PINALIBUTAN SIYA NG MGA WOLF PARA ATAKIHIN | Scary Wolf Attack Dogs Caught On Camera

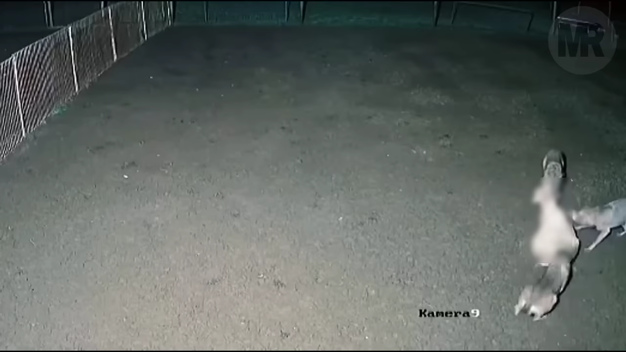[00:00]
Wala na talagang pinatatawad ang mga wolf
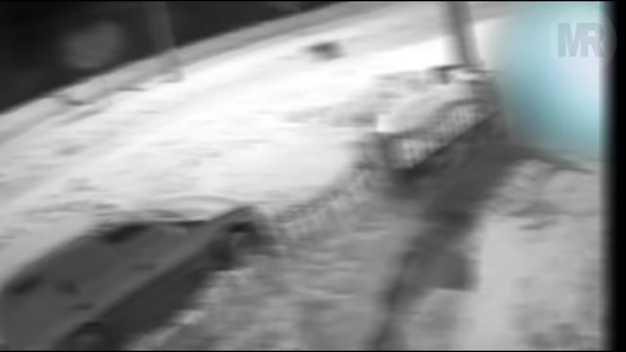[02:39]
Naaktuhan din ang CCTV, ang paghabol ng kanggal sa wolf na ito, mula naman sa isang farm. Napatakbo na lang ng mabilis ang wolf.
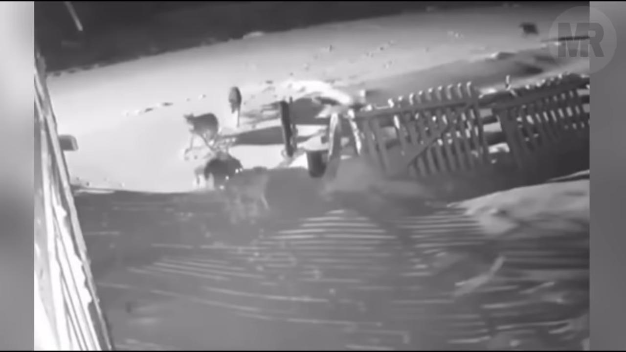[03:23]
Pero medyo pumapalag pa ito. Nung marinig ito ng itim na aso, ay bumalik siya.
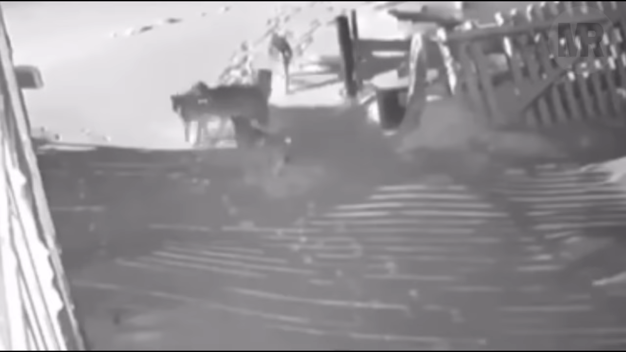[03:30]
Kaya dito ay pinagtulong-tulungan sila ng mga wolf.
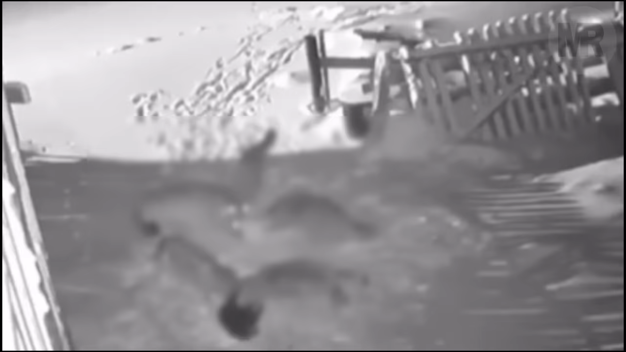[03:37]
Wala nang nagawa ang dalawa hanggang sa sila ay nabiktima na nito.
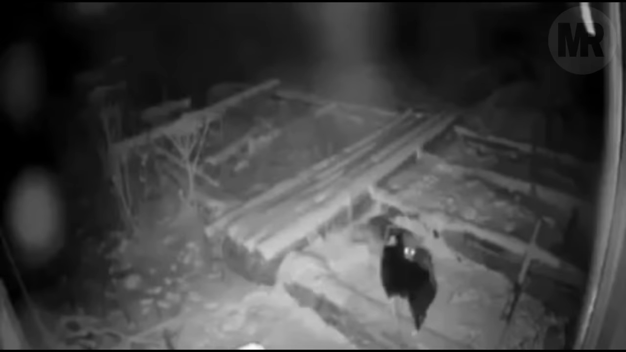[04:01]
Sa lakas ng paghila, ay putol ang tali. Kaya natangay siya nito.